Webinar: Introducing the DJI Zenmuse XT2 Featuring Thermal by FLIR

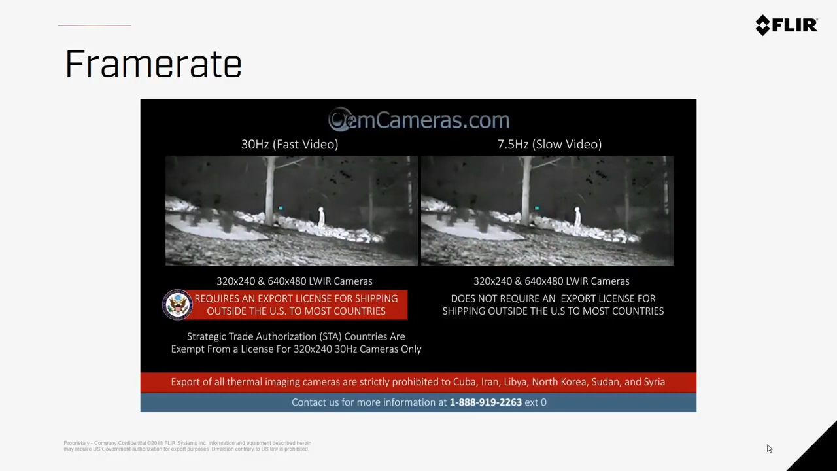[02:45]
So 30Hz cameras show 30 frames per second, whereas 9Hz cameras show 9 frames per second.
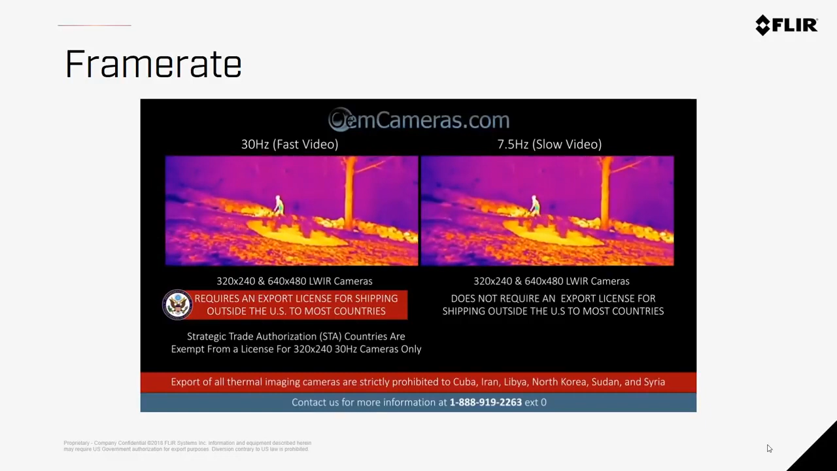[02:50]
This means that you can have a slightly choppier video or image with the 9Hz version of the camera. This video created by OEM cameras illustrates that difference.
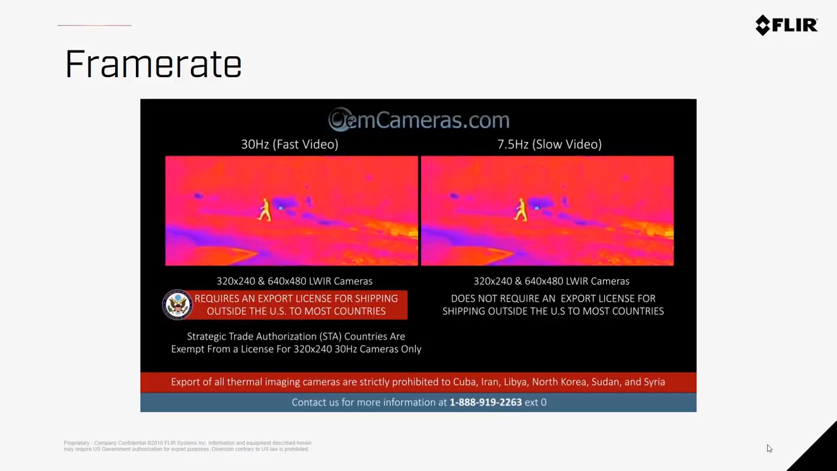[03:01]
Again, the reason that both options are available is that 30Hz cameras are more closely regulated for expert controls outside of the United States and Canada.
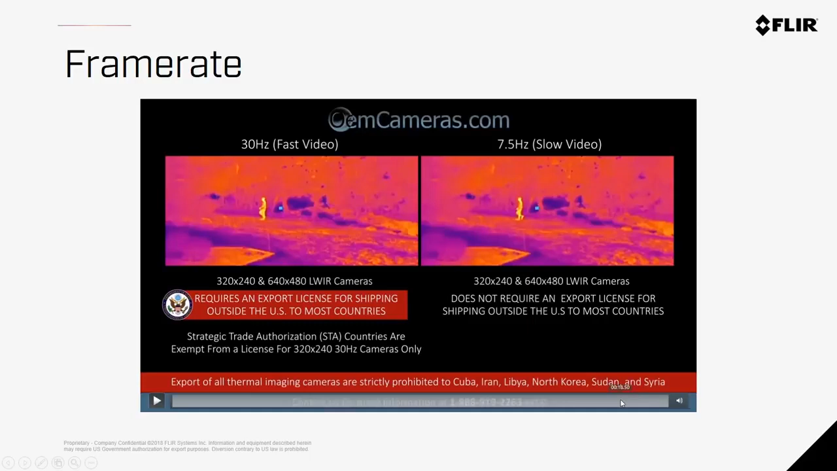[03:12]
Now, resolution refers to the number of pixels within the image.
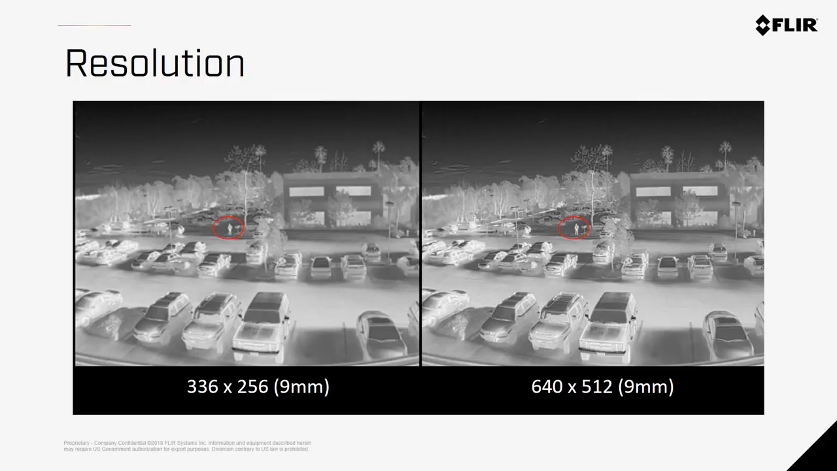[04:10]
If you look in the distance at the pixels between the person's legs, you could start seeing this distortion where the pixels are starting to be averaged out and they cause some blur between the legs. Now, lenses offer different field of views, and that will give you either greater specificity and detail at the expense of seeing more within the scene, or you'll be able to see a larger range around the target, but have less of that detail. The larger number on the lens, the more narrow of the scope you're going to see through the lens. So a 9mm represents the widest field of view,
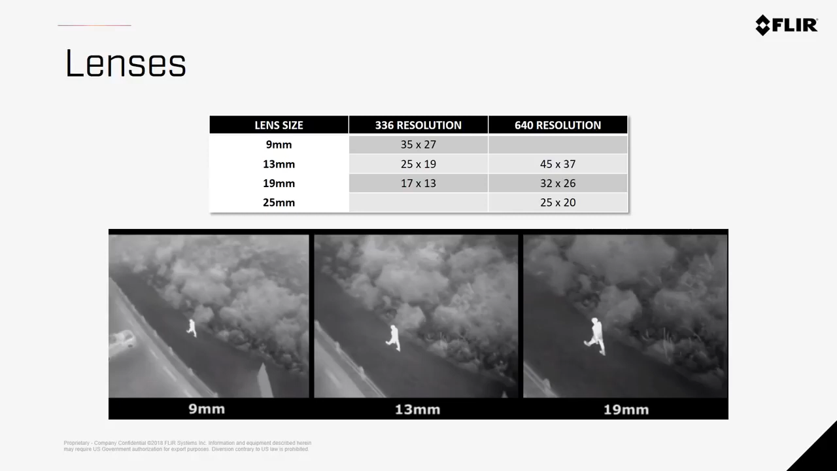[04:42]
so you can see more area within the image, where a 19mm or 25mm is much tighter, but you get a lot more pixels on target. These charts illustrate the pixels and resolutions with different resolutions and lenses at 100 feet above the ground.
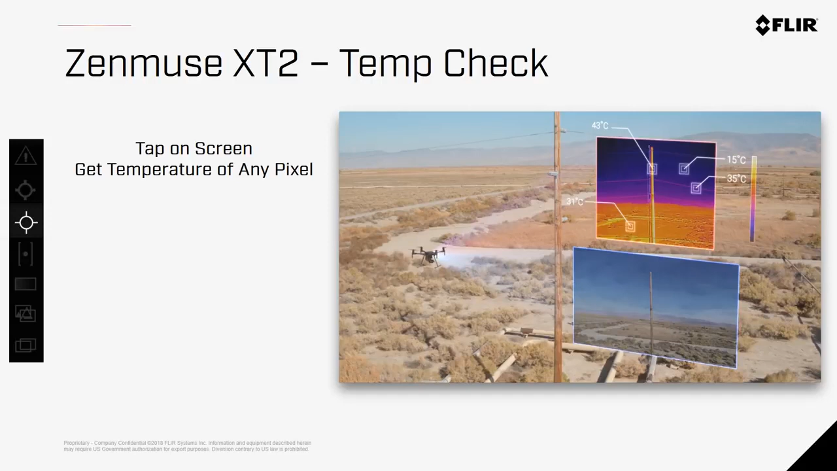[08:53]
This will allow real-time estimations during your inspections. So you can basically tap on the screen and see the temperature of each pixel real-time.
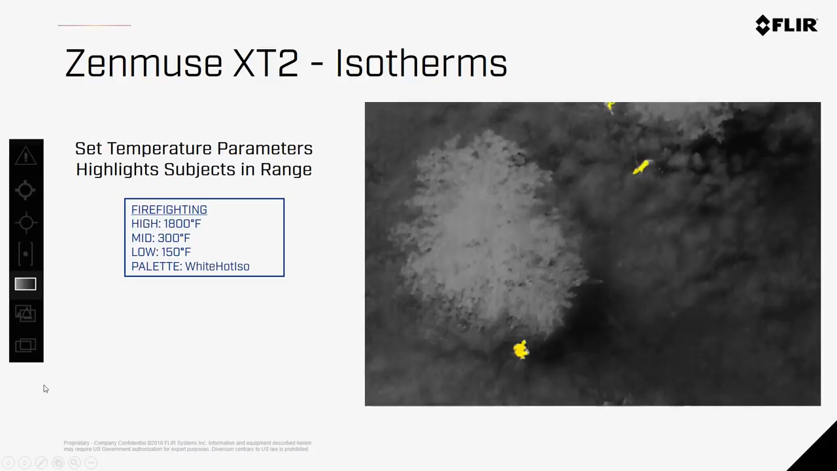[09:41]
Keep in mind, isotherms are not always going to make the imagery better, as it could be that your subject is nearly the same temperature as the surrounding area. But under the right circumstances, this is really a game-changer for public safety users. MSX is multi-spectral blending technology proprietary to FLIR. With both RGB and thermal sensors in a single unit, MSX takes the edges of the RGB image and embosses them over the thermal image, giving you more context and detail in a single picture.
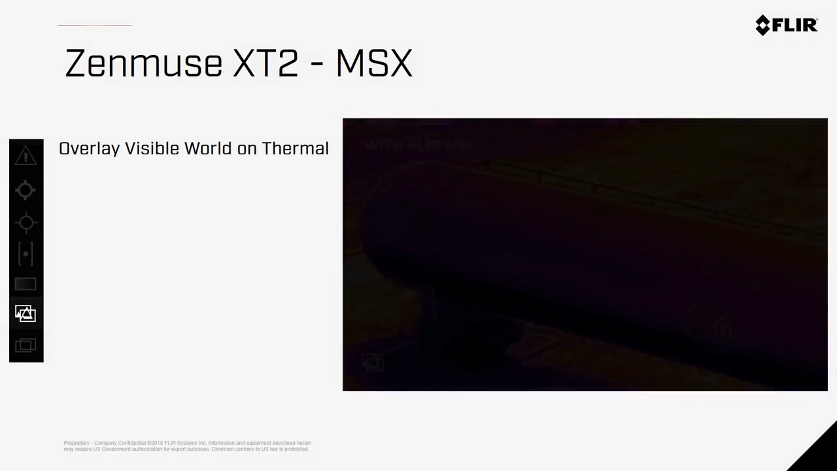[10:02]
As you can see here with this propane tank, the thermal image allows you to see the volume level within the tank, but the placards and labels don't give off a different thermal signature.
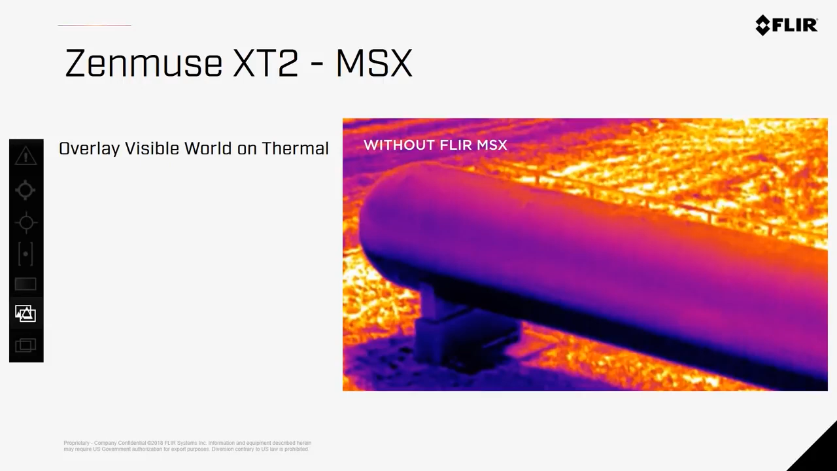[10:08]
By adding this detail only seen in the visible spectrum,